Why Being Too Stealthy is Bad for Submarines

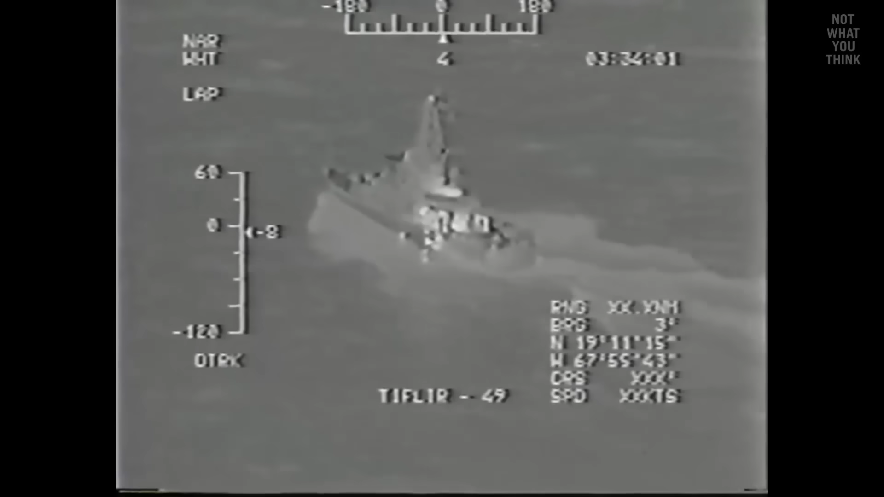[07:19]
This is the heat emitted from the hull, which can be detected by sensitive infrared sensors